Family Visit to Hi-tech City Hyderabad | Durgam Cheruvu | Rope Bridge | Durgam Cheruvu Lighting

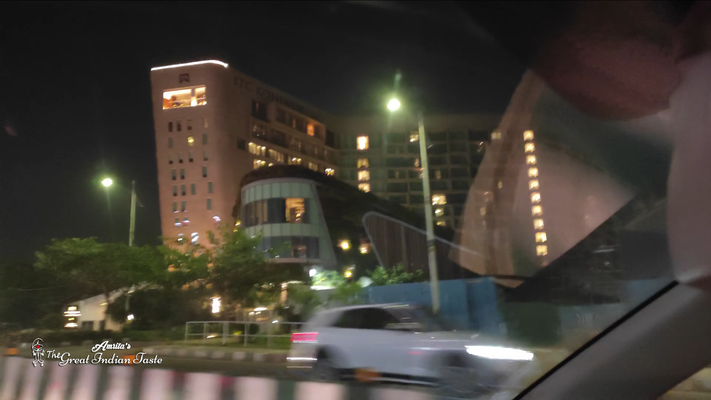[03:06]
देखिए अब हम हाईटेक सिटी के अंदर आ गए हैं, यहाँ पे कितनी बड़ी बड़ी कंपनियाँ हैं के ऑफिस है, देखिए।
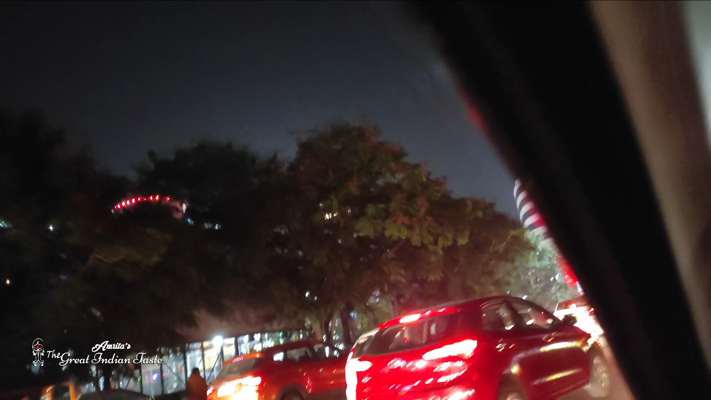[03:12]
और वहाँ इस साइड इनऑर्बिट है, आपको दिख रहा होगा बहुत ज़्यादा लाइट,
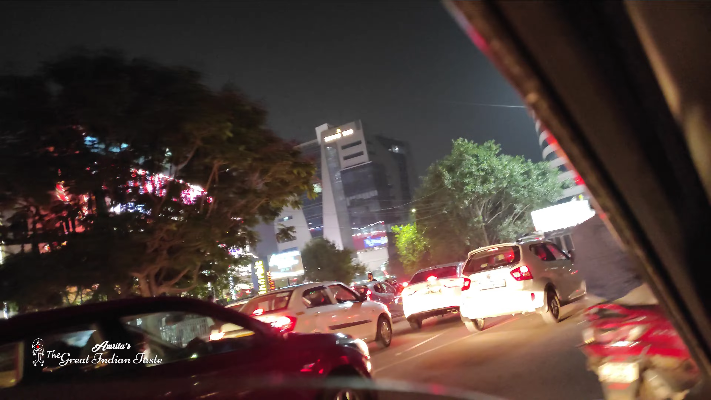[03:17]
वो इनऑर्बिट है जो हैदराबाद के हाईटेक सिटी में एक बड़ा सा मॉल है।
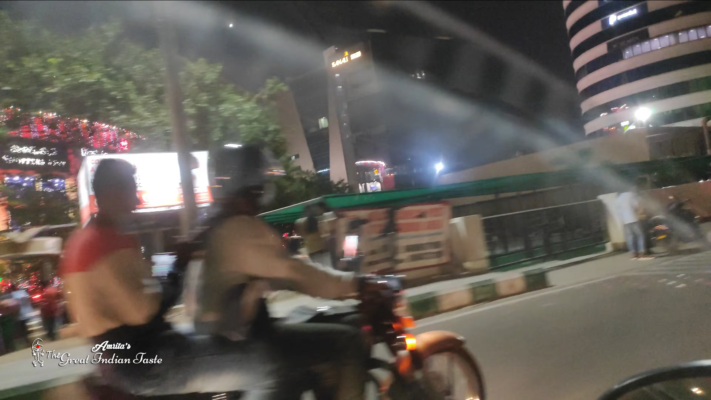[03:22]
उसके पीछे आइकिया चला गया, आपको मैं दिखा नहीं पाई, सॉरी। तो चलिए, ये भी एक बड़ी बड़ी कंपनी है, मल्टीनेशनल कंपनीज के ऑफिस है बड़े बड़े।
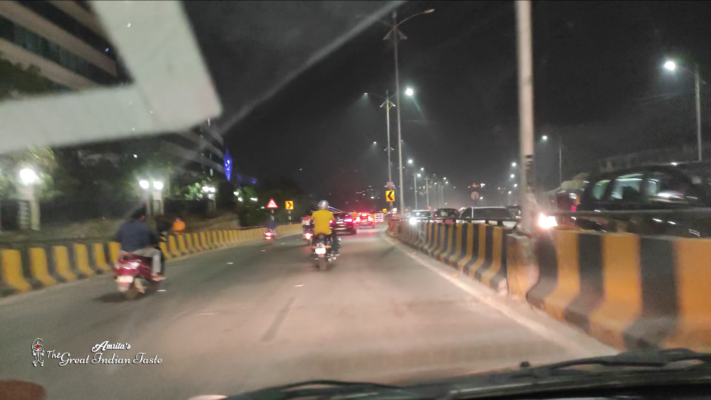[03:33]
तो चलिए अभी हम दुर्गम चेरू के आसपास ही हैं। तो गाइस ये रहा दुर्गम चेरू ब्रिज, इस ब्रिज का नाम है दुर्गम चेरू।
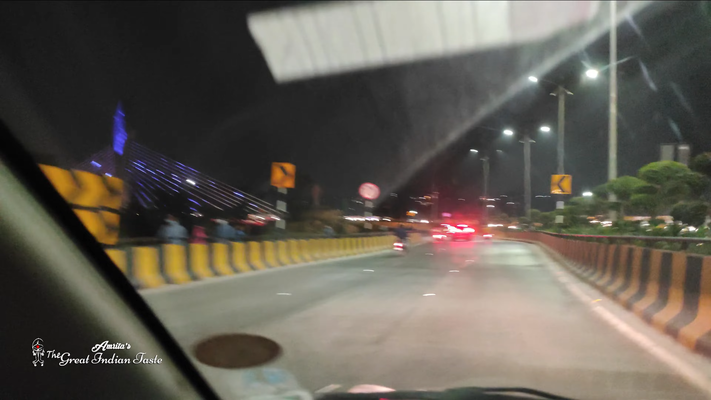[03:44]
देखिए कितना प्यारा दिख रहा है, लाइट है इसमें, रोप का बना हुआ है, चलने भी वाला है और मजा आएगा, मजा आएगा। तो चलने के लिए रास्ता है,
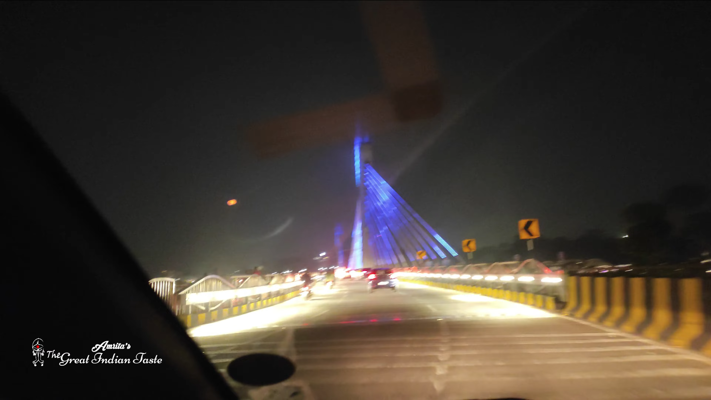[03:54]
देखिए वॉकिंग के लिए भी इसका रास्ता है।